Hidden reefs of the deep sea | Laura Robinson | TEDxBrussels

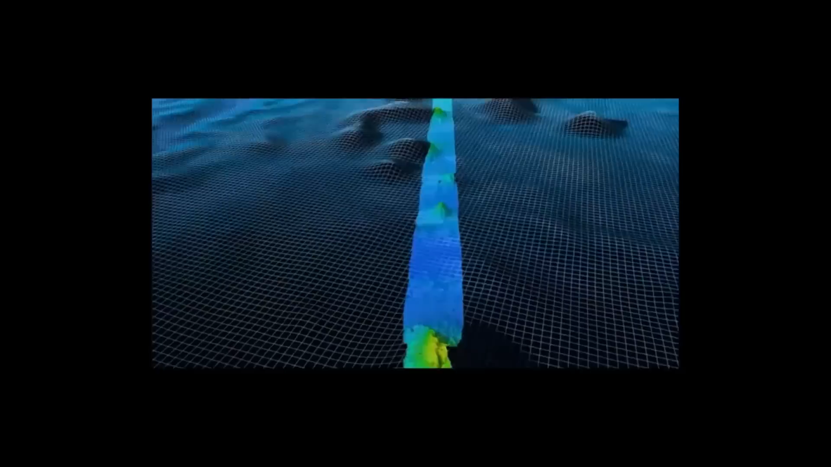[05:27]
And this is us having made our own maps of about 75,000 square kilometers of the seafloor in seven weeks, but that's only a tiny fraction of the seafloor.
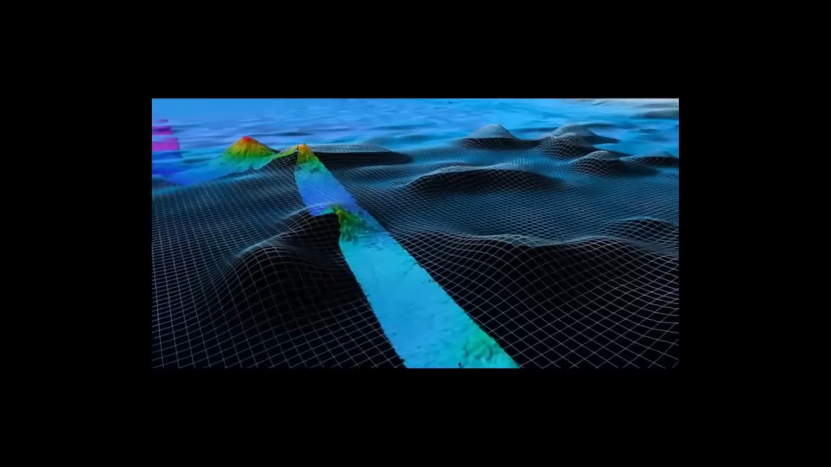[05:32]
We're traveling from west to east over part of the ocean that would look featureless on a big-scale map,
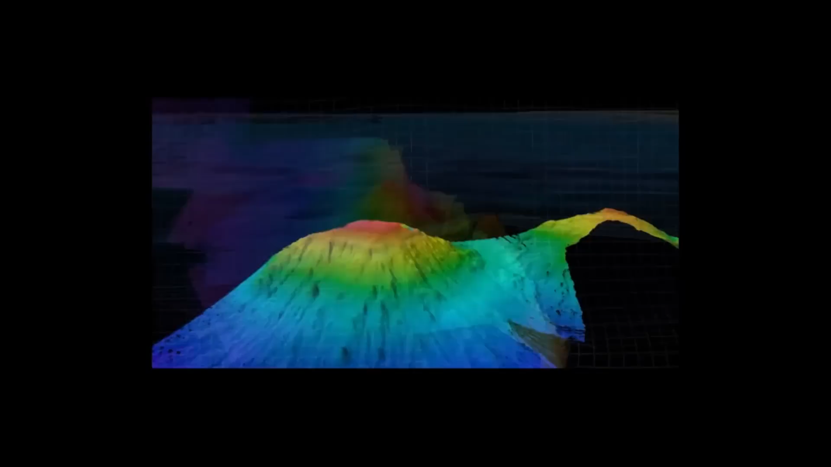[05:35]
but actually some of these mountains are as big as Everest, actually. So with the maps that we make on board, we get about a hundred-meter resolution, enough to pick out areas to deploy our equipment, but not enough to see very much.
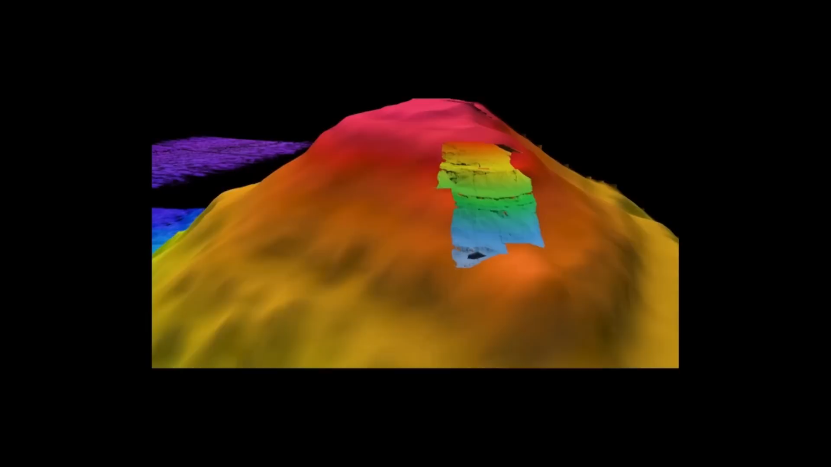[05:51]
To do that, we need to fly remotely operated vehicles about five meters off the seafloor. And if we do that, we can get maps at a one-meter resolution down thousands of meters.